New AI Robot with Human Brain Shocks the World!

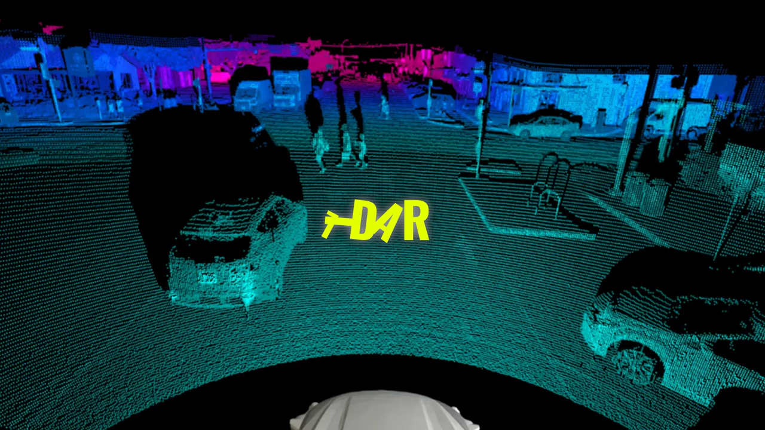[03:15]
Using LiDAR technology, which is like radar but with lasers,